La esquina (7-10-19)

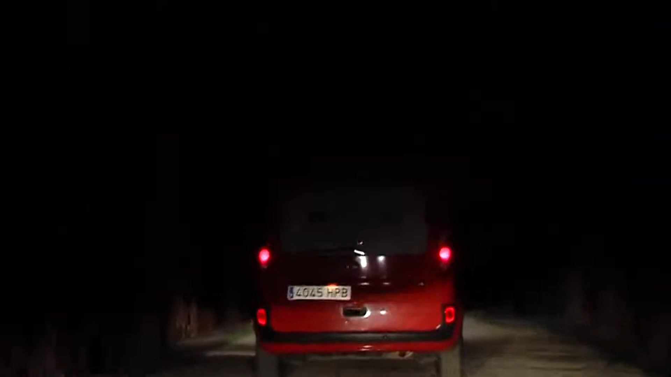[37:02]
En torno a las 9 de la noche, equipos formados por entre 3 y 4 voluntarios se encargan de acudir a los puntos donde se encuentran estas personas para realizar el reparto.